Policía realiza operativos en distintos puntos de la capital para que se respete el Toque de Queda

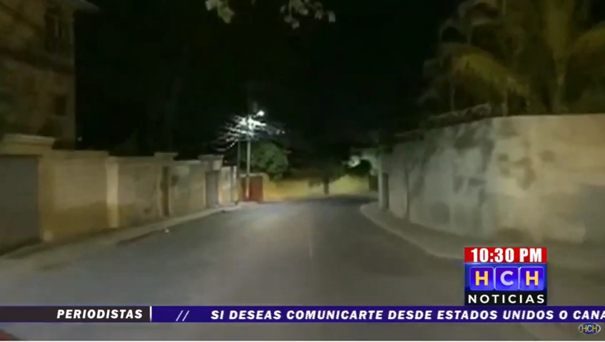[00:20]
Andamos haciendo, Mariel, como de costumbre, este monitoreo de Tegucigalpa, de Comayaguela y sectores aledaños a
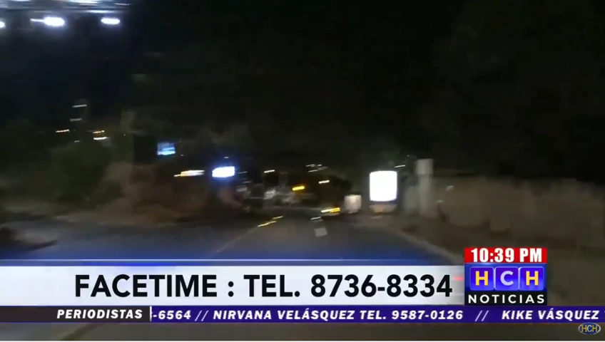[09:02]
el estudio principal muchísimas gracias a Carlos Raudales Mara Diaga y tenemos habilidad mira si lucen las calles de Tegucigalpa